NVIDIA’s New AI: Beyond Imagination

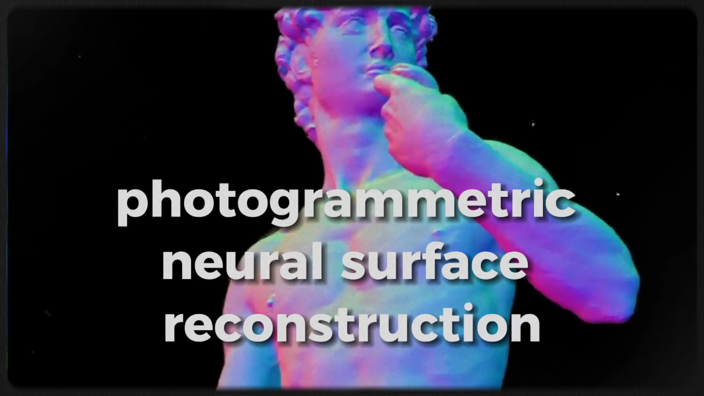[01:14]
In simpler terms, it means you can use your phone camera to scan your environment.